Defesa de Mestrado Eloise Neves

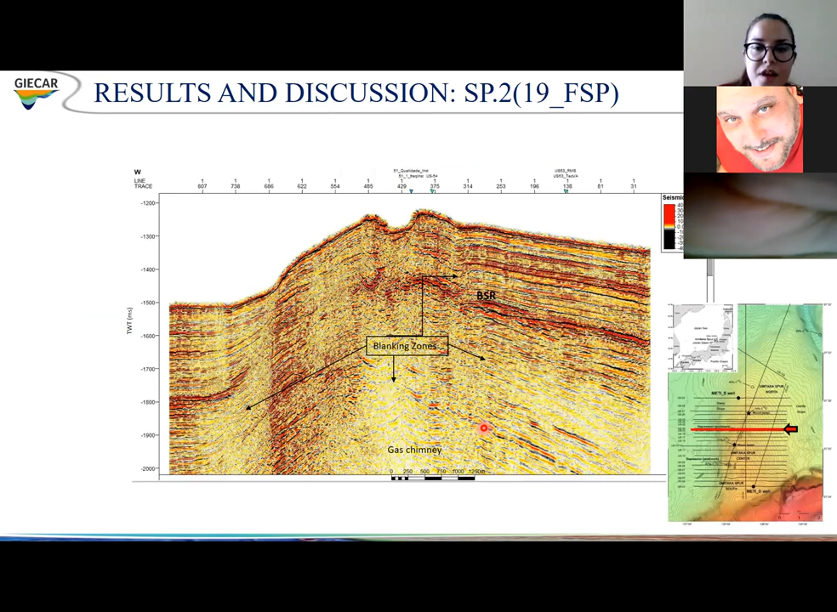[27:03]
Note that right here, we have blanking zones in the gas stream example VSRs.